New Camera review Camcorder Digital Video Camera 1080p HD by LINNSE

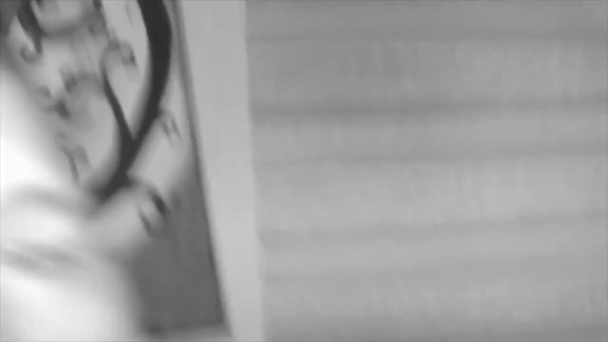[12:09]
and now we're looking at it through the ir um last time i did this it looked like i had a lot of glowing on my face but we'll see here in a little bit
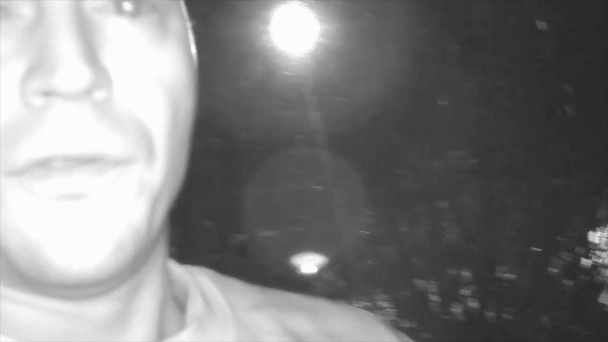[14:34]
the um external mic plugged in all right guys we'll go check this out well